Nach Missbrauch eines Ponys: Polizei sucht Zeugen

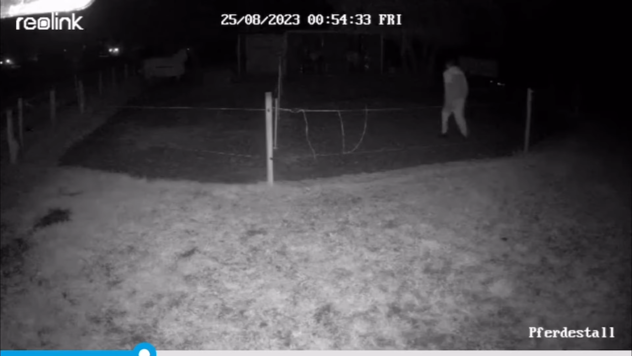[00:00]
Missbrauch eines Ponys im Landkreis Harburg. Die Tierschutzorganisation PETA hat sich nun eingeschaltet und für Hinweise, die zum Täter führen, eine Belohnung in Höhe von 500 Euro ausgesetzt.
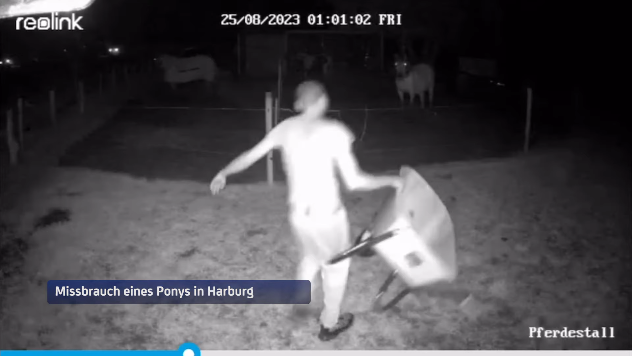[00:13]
Zu Tat war es bereits in der Nacht von Freitag auf Sonnabend gekommen. Der mutmaßliche Tierquelle wurde von einer Überwachungskamera aufgezeichnet,
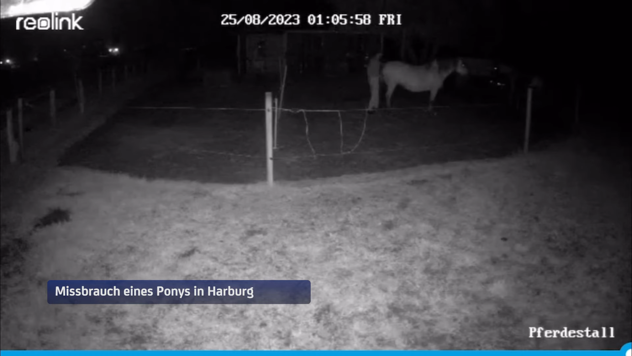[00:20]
während er sich an dem Tier verging. Das Material legt der Polizei in Sävetal vor. Die Ermittlungen dauern an. Untertitelung des ZDF für funk, 2017